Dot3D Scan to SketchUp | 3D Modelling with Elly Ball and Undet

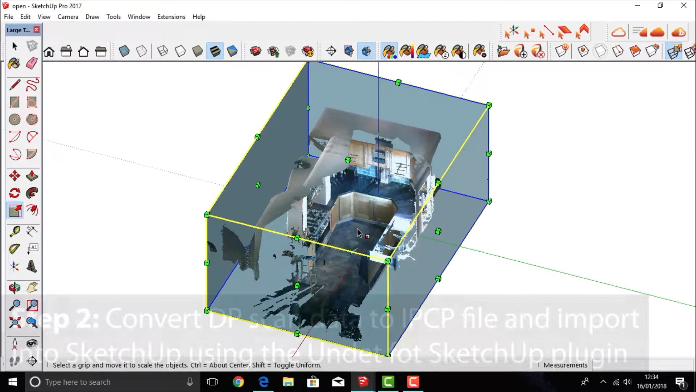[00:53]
A really good way to bring your data into SketchUp is to use the plugin called Undep. It's really simple.
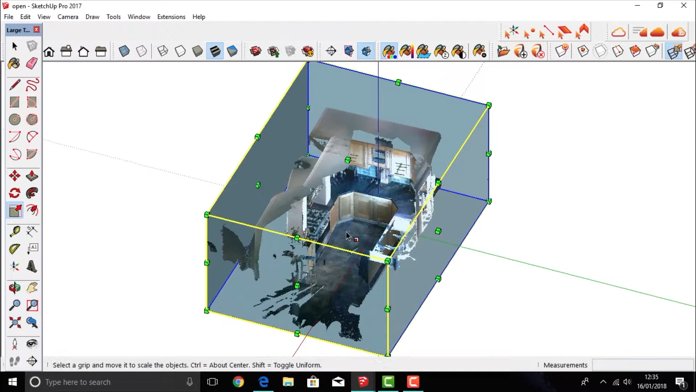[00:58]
You just have to change your file to an IPCP file from the .product file and then you can import it.
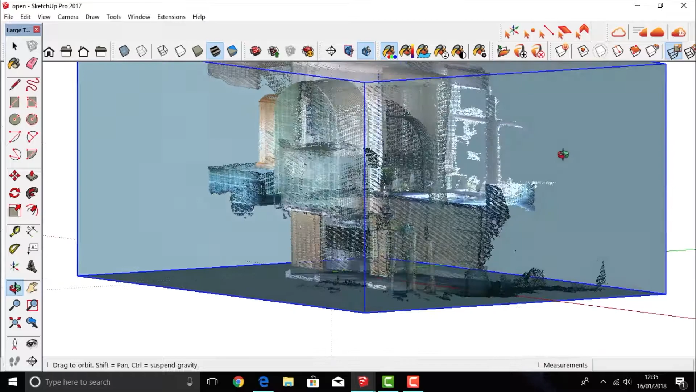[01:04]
Once it's imported, you can then navigate around the model. You can see all the data that you've collected.
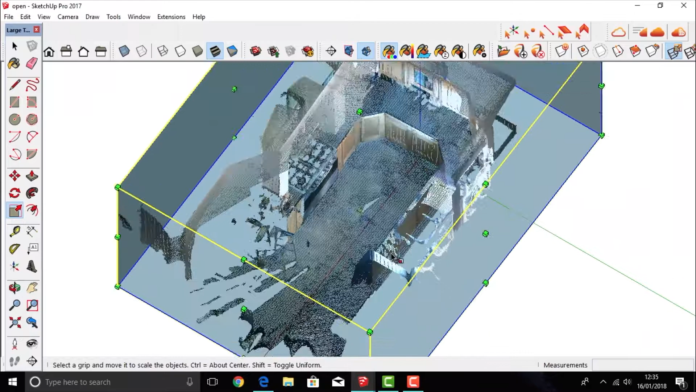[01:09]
You can then start to play around with the model, cutting into the data so that you can focus on particular areas.
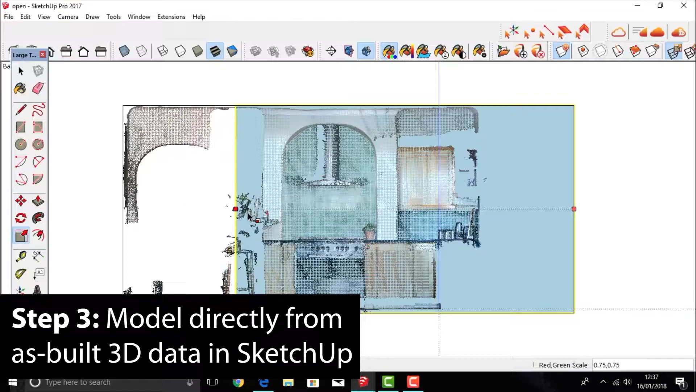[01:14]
Working from a bird's eye view, you can then start drawing in the surface areas using the point cloud data as reference points.
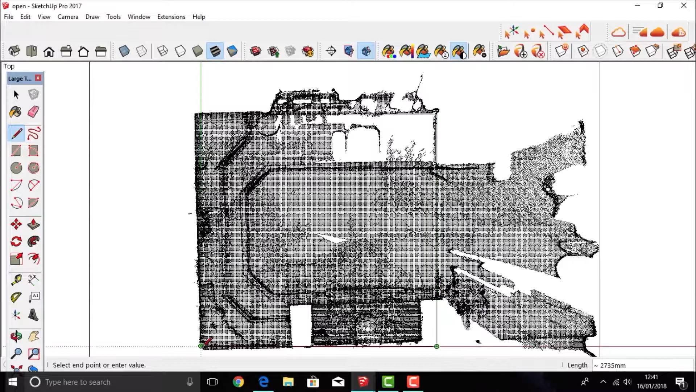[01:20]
So then using the push and pull tool,
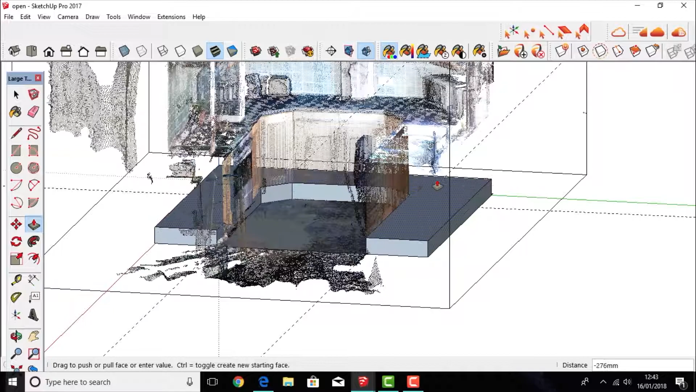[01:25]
I can then start creating my model from the point cloud data.
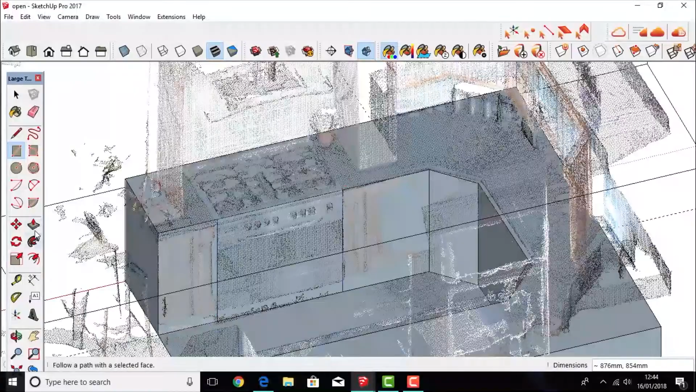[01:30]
You're then simply just going around the rest of the point cloud and you're using all the tools in SketchUp to build your 3D model.
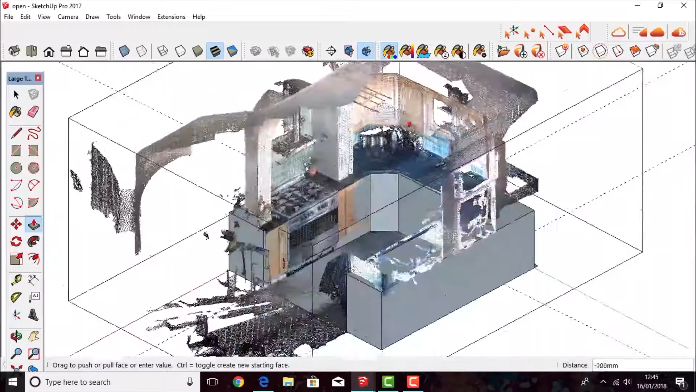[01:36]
You're literally just reading the data that you've recorded.